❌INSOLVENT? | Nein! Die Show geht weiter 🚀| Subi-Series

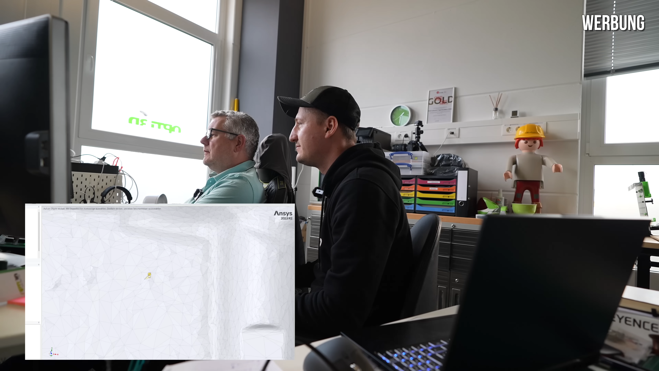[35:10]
Der Zeiss hat eine Genauigkeit von 200. Okay, und das ist jetzt eine SDL-Datei und da werden ganz viele Dreiecke. Genau, das ist eine SDL-Datei. Aha. Erst nimmt der Scanner Punkte auf. Ja, mhm. Immer hier diese.